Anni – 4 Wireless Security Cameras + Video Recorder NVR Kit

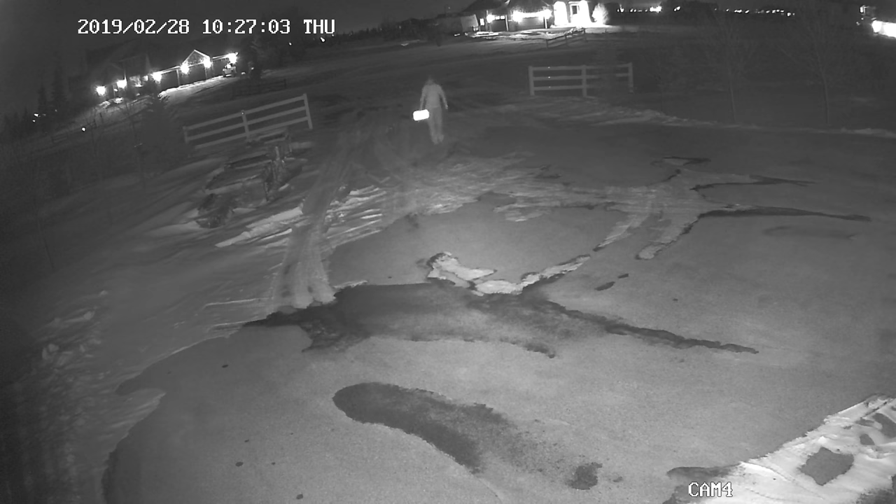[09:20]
No street lights, no moonlight, just darkness. The reflective surface on the license plate makes it illegible and my face isn't very clear. The next one will be pointing here towards my garage doors.
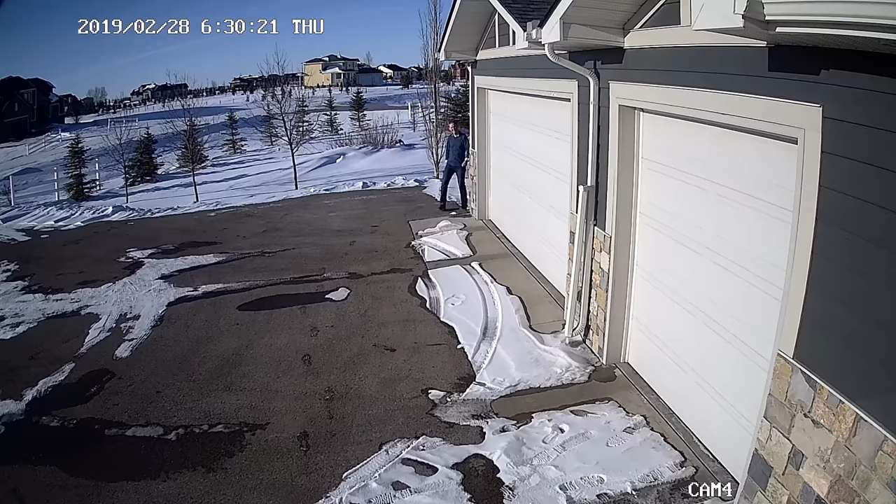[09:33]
Same experience here. Daytime looks good. Nighttime is fuzzy.
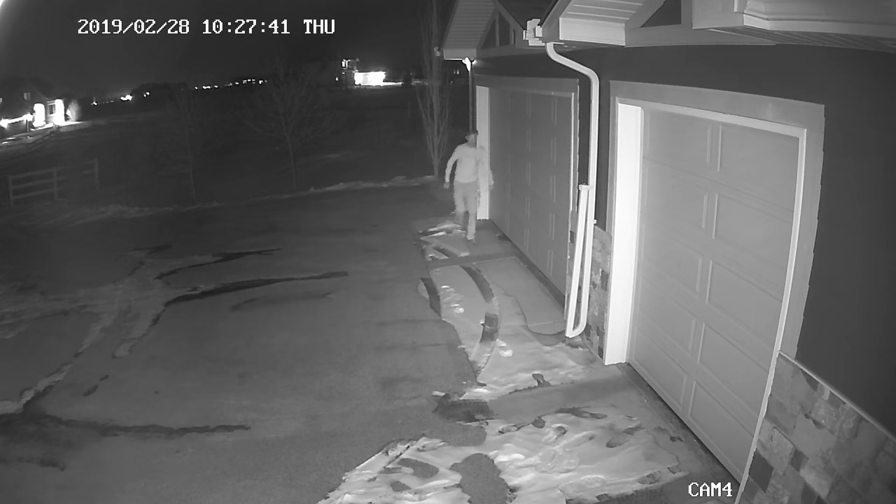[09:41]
And I'll put the last one here looking at my patio door from
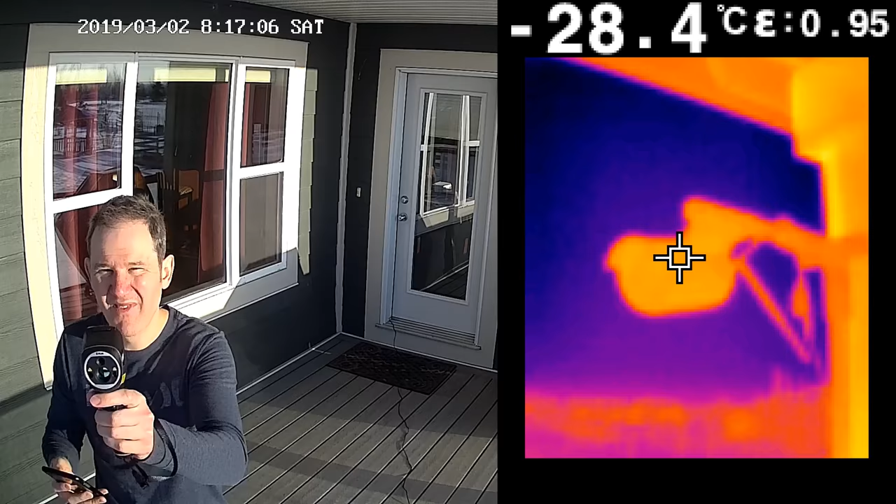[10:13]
On screen: spot -28.4°C
And I'm happy to report that the camera is performing perfectly. I'm quite impressed that they can stand up to this temperature. And when playing back the footage of all four cameras I really like how you can fast forward all the channels simultaneously.
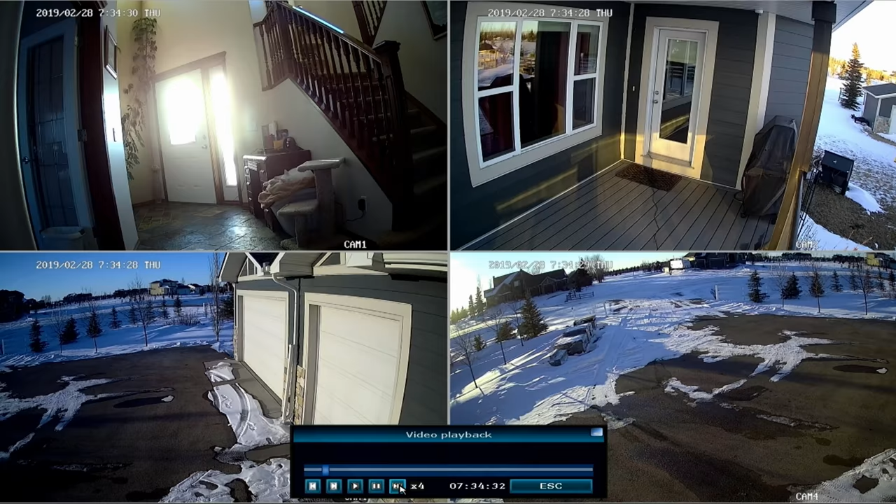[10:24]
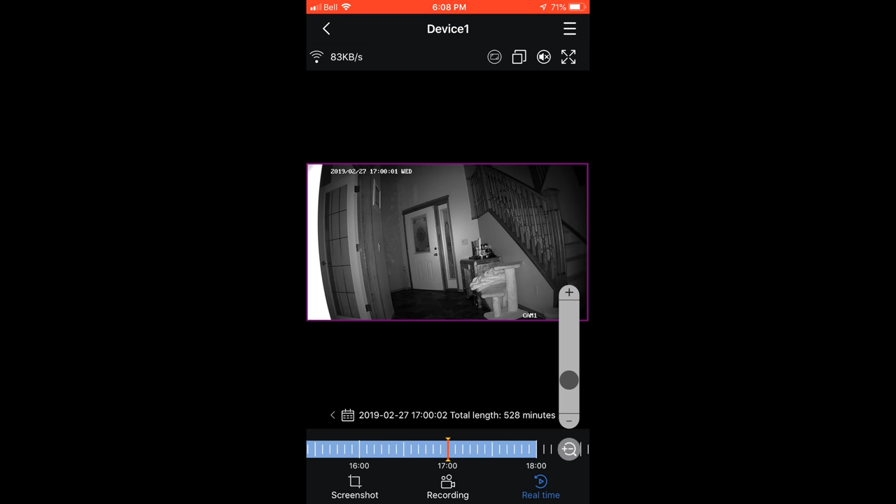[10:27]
It isn't too bad but I would like to be able to drag the timeline so I can scan the footage. And the mobile app behaves in a similar fashion.